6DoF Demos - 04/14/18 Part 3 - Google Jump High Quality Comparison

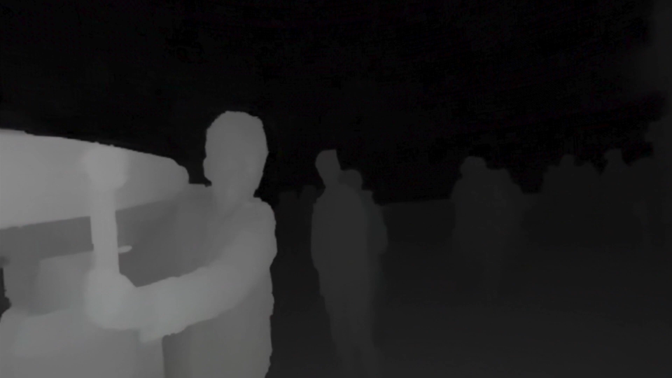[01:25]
Over there, not as cloudy, much better shape to everything.
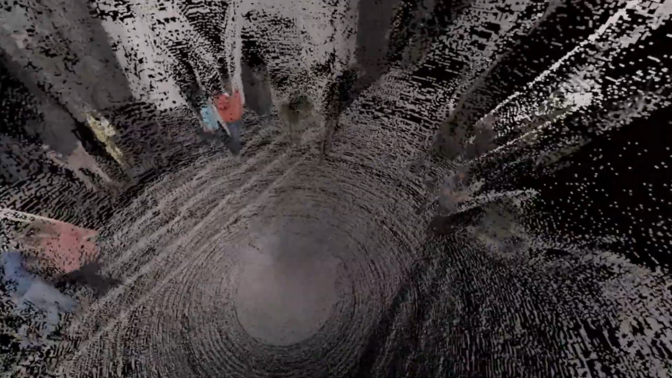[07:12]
it's very nice so the high quality stitching is certainly an improvement I
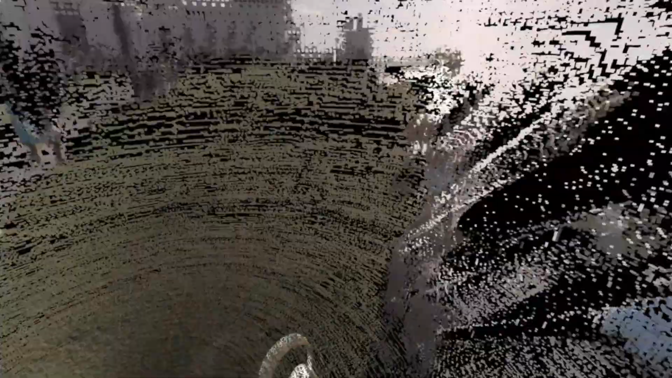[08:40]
Not a whole lot of depth going on, but I mean the subtle differences are very nice.
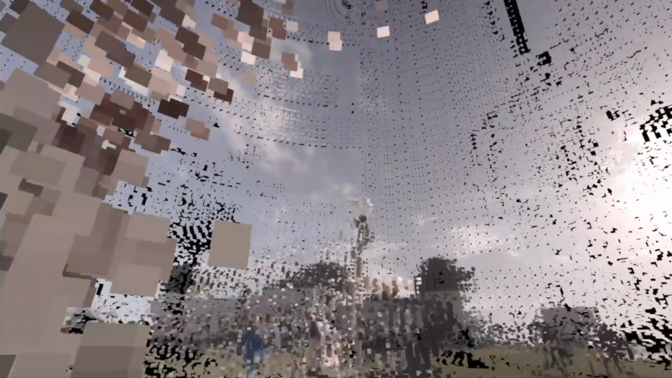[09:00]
looking at the equirectangular footage with the standard quality stitches versus the high quality stitches.